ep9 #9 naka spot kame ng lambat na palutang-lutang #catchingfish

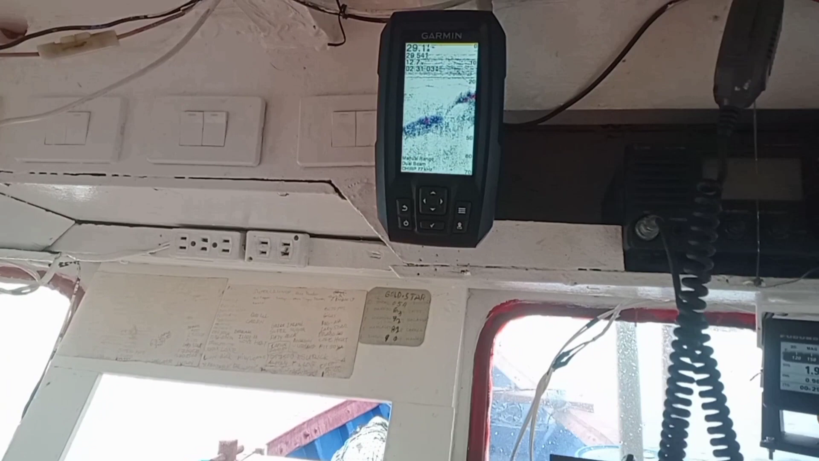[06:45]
Yan, yeah, ito mga kaboy langoy, Peacefinder. Ito yung tumitingin sa isda sa ilalim.
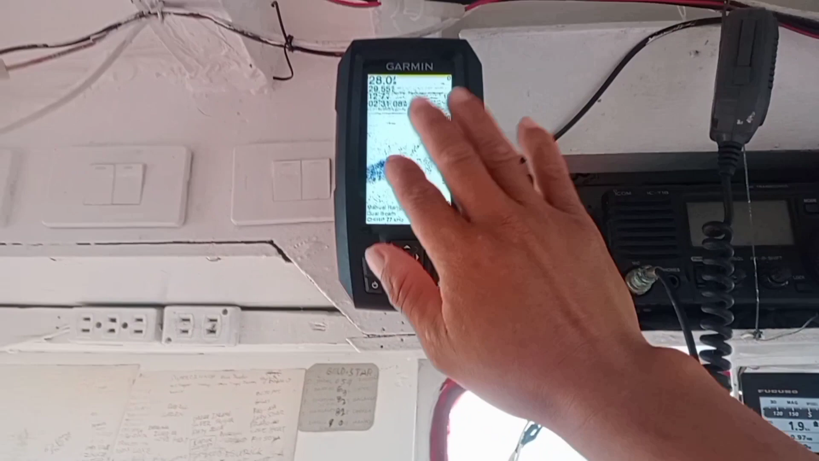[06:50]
Mga kaboy langoy, ito, itong may pula-pula na kolor-kolor, kulay-kulay.
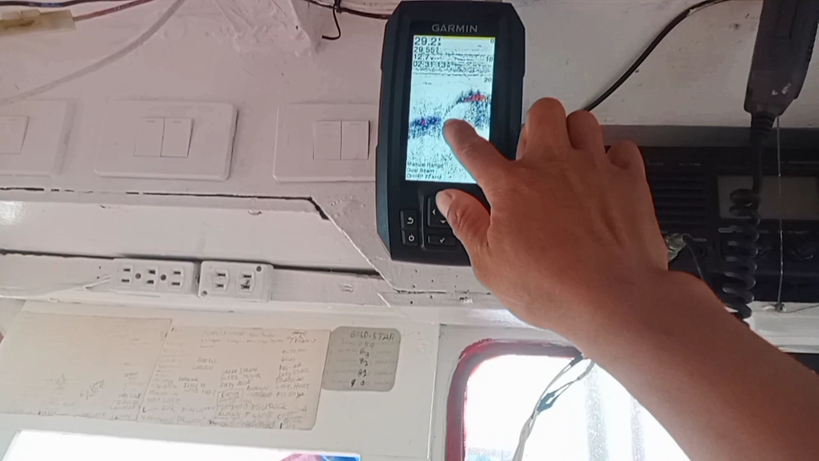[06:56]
Yan, isda to, isda. May isda to, halo-halo isda yan.